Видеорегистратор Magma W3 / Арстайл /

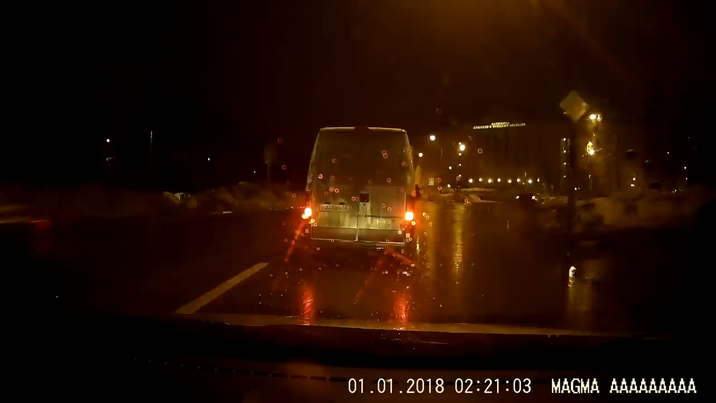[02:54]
стабилизация картинки еще раз скажу регистратор меня удивил я думаю что ночная съемка будет каша но она оказалась неплохая в любом случае вы все видите своими глазами кадры видео с этого регистратора для тех кто хочет посмотреть оригиналы мне не сложно по ссылке под этим видео найдете и посмотрите в оригиналах